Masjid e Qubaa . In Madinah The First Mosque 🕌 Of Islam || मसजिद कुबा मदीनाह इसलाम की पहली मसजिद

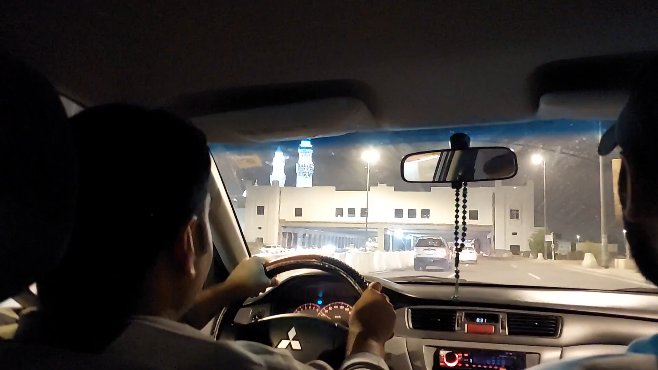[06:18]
इधर से दज्जाल आएगा, पहाड़ है, ये सब लाइट जल रही है इसके ऊपर, यही ना।